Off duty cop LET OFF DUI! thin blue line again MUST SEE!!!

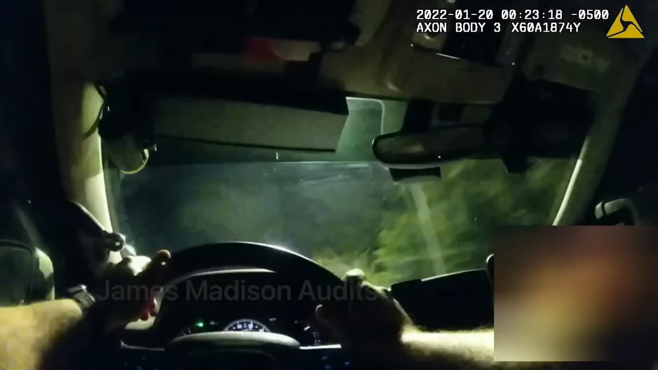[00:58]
70. 70. It'll be Babcock in the boulevard southbound on a Durango, 23 on the plate. Down. Drifting in the lane. In case you were wondering, the tone that you hear in the background of the audio is the Doppler tone from the radar unit. Whiskey, Zulu, 1-3. Down. Now, the officer rolls his window down here.
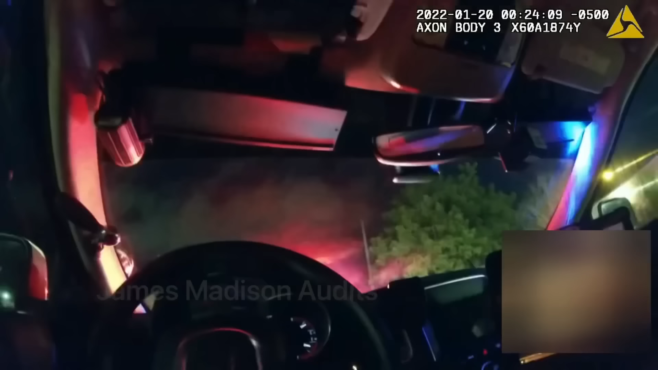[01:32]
Many times, officers will do this to see if they can get the smell of any burning narcotics coming from the vehicle. One thing I enjoy doing is reading body language. As a former law enforcement officer myself, I watch this officer walk up to the car and deflate himself.